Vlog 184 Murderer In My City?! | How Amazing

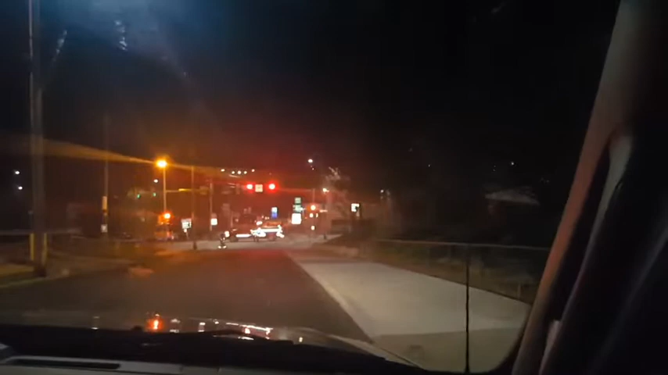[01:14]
Yeah, I know. Holy frick, what is going on? Did we tell them how do you? I don't know. Okay, yeah, they're letting you come, okay. Directing traffic? Yeah? Yeah, which way? Yeah, I don't know. This way? This way down here. What is this, guys? Oh my goodness.
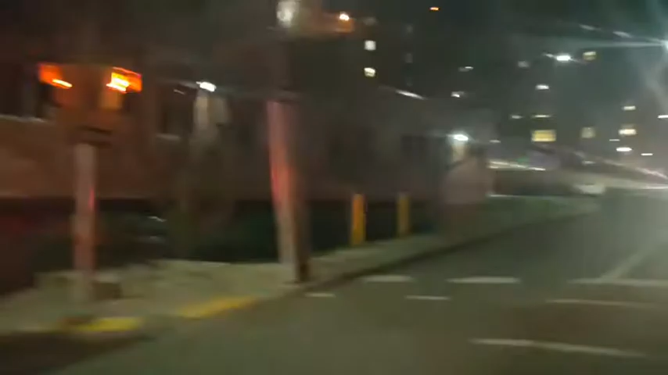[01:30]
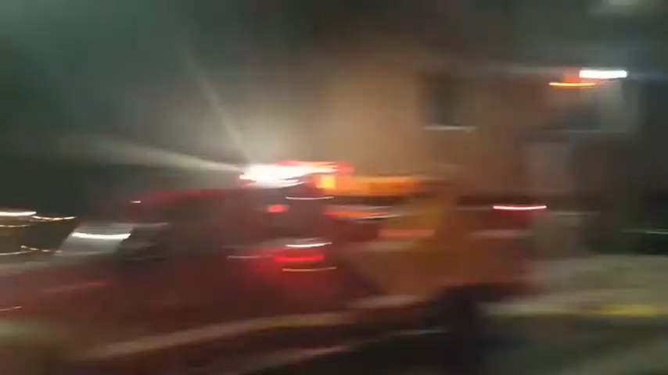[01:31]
Wow. I don't know what's going on, you can't even get close to it, I don't know what's going on. What? It just made us turn, there's no way to get to it to see. Yeah, they just made you turn on our left. Now they've got a thing down there, you know, lights on down here. Yeah. A truck. A truck.
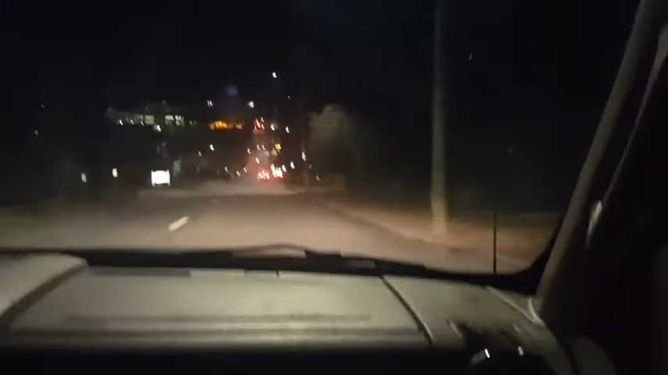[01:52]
Ambulance and fire down here. I can't tell on the police scanner anything. Yeah, I know, dude. This is mess. I can't hear anything on the police scanner. Yeah, this is for boss too because, I mean, we've seen stuff down the other end, so. What is the one? What? I'd love to know here. Yeah, clear down here. There's a fire truck. I think this is a fire truck. Yeah. Yeah, a police scanner doing this. The only department can do the house isn't further than here. There was a garage in the rear of the residence.
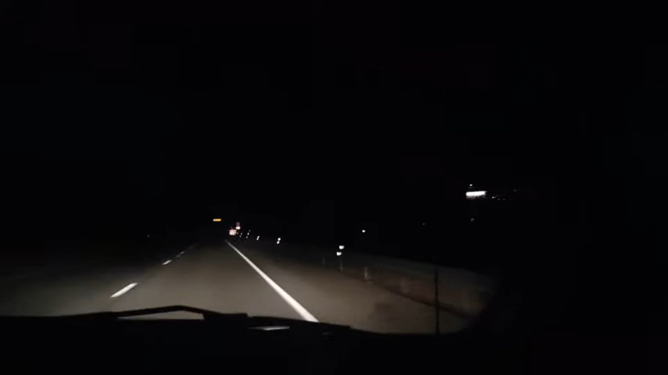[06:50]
That's why I said to you, let's get home. Yeah, I know. I mean, it's just around here. Yeah, they don't know. In Westmoreland County, they're looking for him. They're trying to figure out and I don't know what's going on here. Yeah, I know. There, make sure it's okay. Oh my goodness. We're driving right past you. Let's stop down here. Holy crap. Dude. I don't know who they're chasing or what's going on tonight. Oh my goodness. This is... I mean, this is one of the most insane nights for my wife right now. Right? This is nuts.
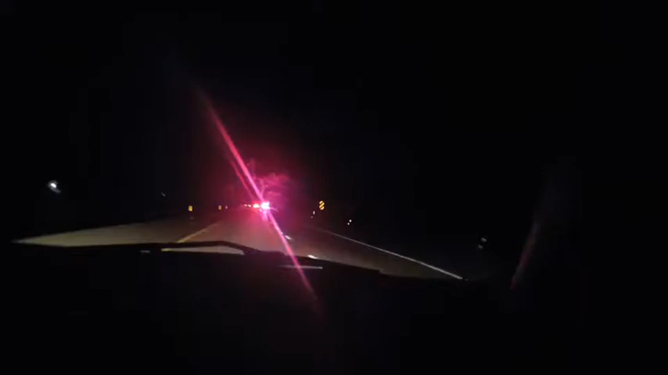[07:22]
Holy shit. I literally just said the S1. I've never said the S1 on a lawn ever. This is nuts. Holy crap. What is going on? I don't know what's going on. What?
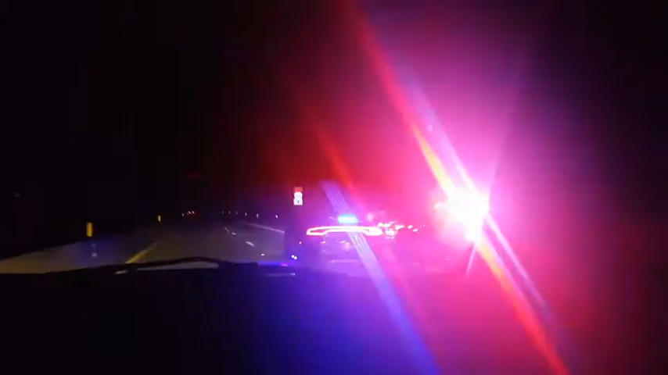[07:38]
Oh, they're pulling somebody over. Hmm. Okay.